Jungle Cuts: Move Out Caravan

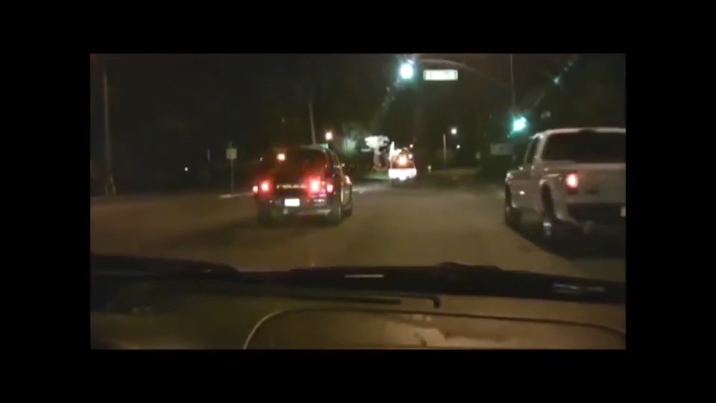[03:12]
Are they going left? Yeah, left. Okay, follow this to the right. So I'm just gonna go slow like the cops? What? Oh, this is... Until they catch up to me? I guess. She's so wrong.
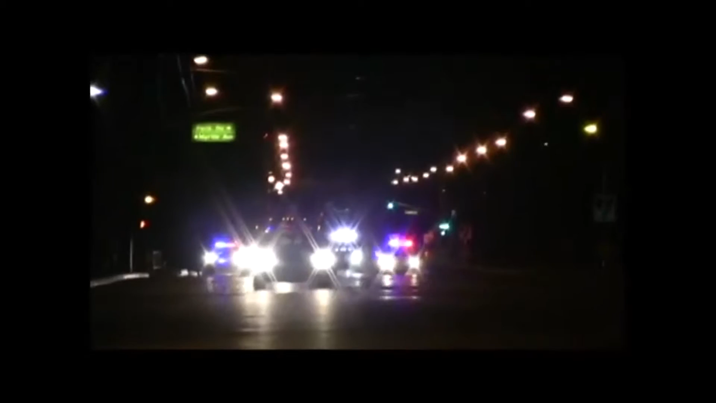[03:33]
Love it. Where is this? If we get to a red light, do we have to go forward? Yeah, you got actual... No, you got traffic coming after you, though. What is this? No, it's a cop. It is a cop. He's pulling you over. Is he?